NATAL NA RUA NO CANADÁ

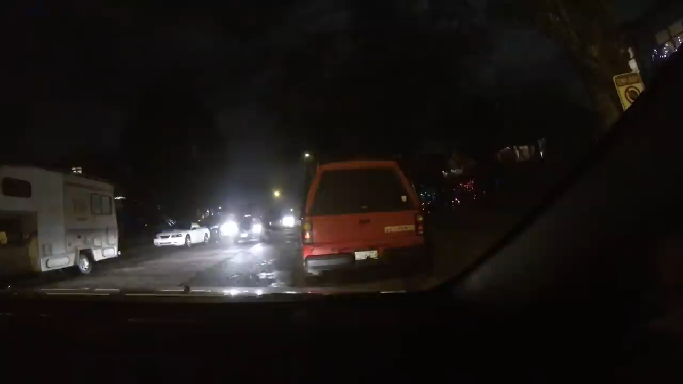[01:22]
Você vê o programa do pessoal, né? Não tem o que fazer, vamos ver uma rua cheia de luxo. Ué, legal. Vamos ver, vamos ver, vamos ver. Olha lá, olha lá. Olha lá, atenção. Oh, faz, Eric.
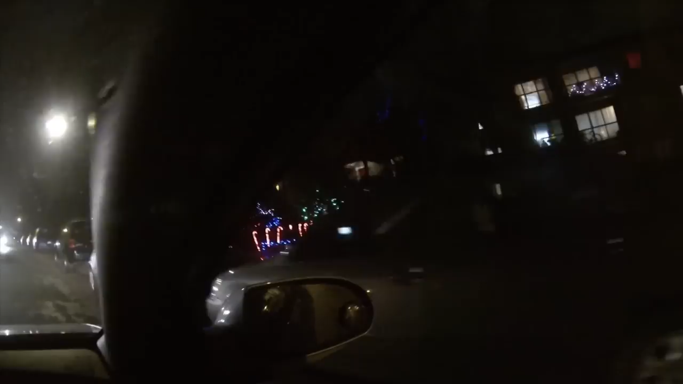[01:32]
Olha, Eric, quantas luzes. Olha aquela ali. Que belíssima. Estou emocionado. Eu não sei se eu estou gravando bem. Está caindo uma lágrima de meus olhos. Olha, você tem um Papai Noel, um Mickey. Que coisa bonita. Vai devagar, Dmitry. O que a gente vai parar depois?
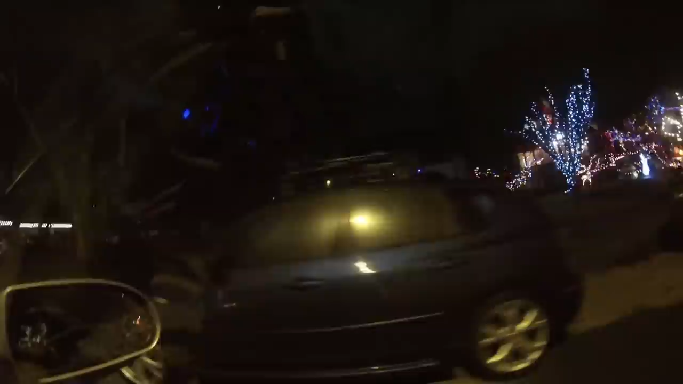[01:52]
Eu e o Eriquinho vamos andar aqui. Olha, o pessoal vem com pipé, com câmera, né? É um espetáculo da vida.
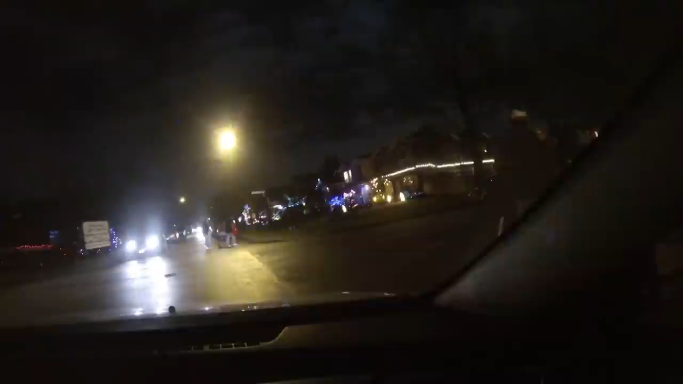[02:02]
Olha, a Trinity Street Light Competition. É, a competição mesmo acho que é aqui nesse pedaço. Pera que essa rua aqui é tão estreita, só dá para passar um carro.
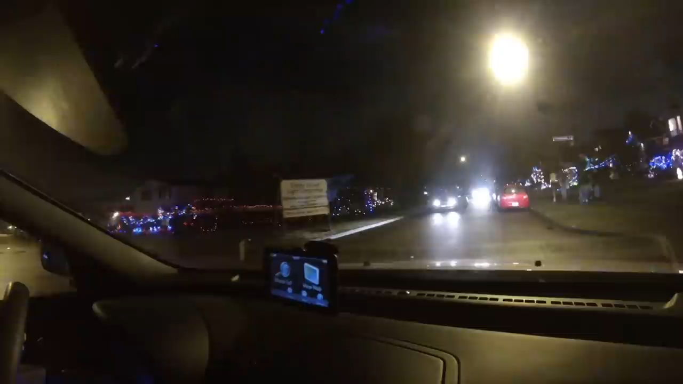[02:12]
Mostra aí, mostra a lateral aí, meu amor. Eles podiam apagar as luzes da rua, né, pelo menos. Porque está conflitando aqui. Mostra lá, mostra aquela lá que está bonita. Aí, olha, olha que belíssimo. Olha, olha essa aqui. Tem um presépio. Olha. Faz, Eric.
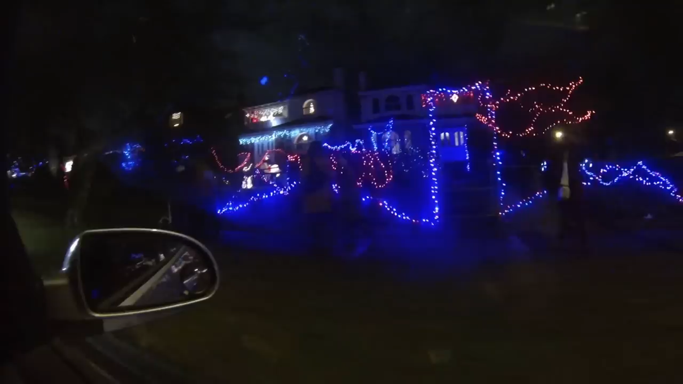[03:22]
Você não vê nem a casa. Não, o problema é que eu vou só jogar a luz que é muito feio, né? Olha essa casa, como está bonita. Vamos lá, Eriquinha, dar um rolê? Vamos. Então vamos dar um rolê. Mas tem que ir na parte mais legal, aquela ali, está mais legal.
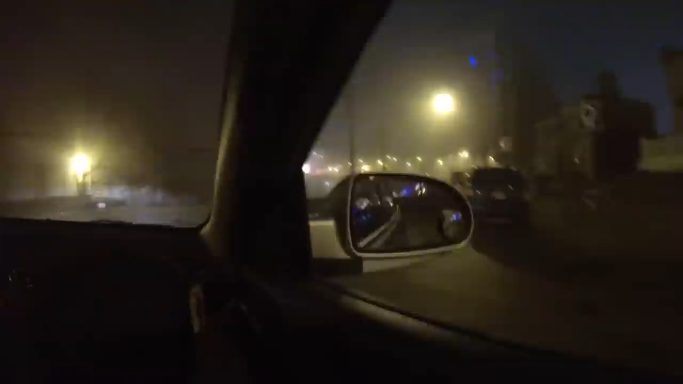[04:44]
Vamos fazer uma voltinha aqui. Agora a mamãe vai filmar do outro lado e depois, quando estiver bonitinho, você desce um pouco com o Papai. Bonitinho, mas ordinário. Olha, que bonito.
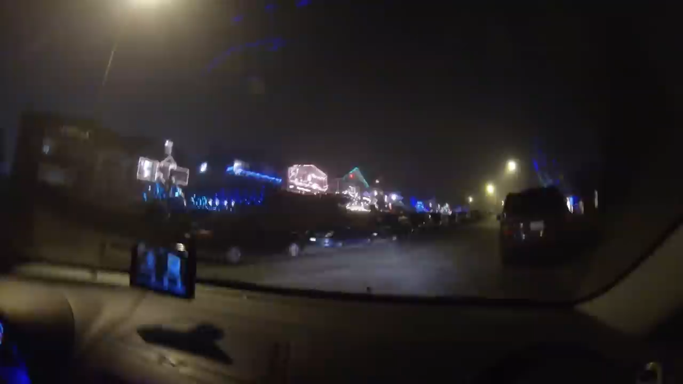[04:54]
Olha essa árvore aqui. Isso aqui é genial. É genial. Espera aí, deixa eu ver. O trampo do cara subindo na árvore para enfiar um monte de rios.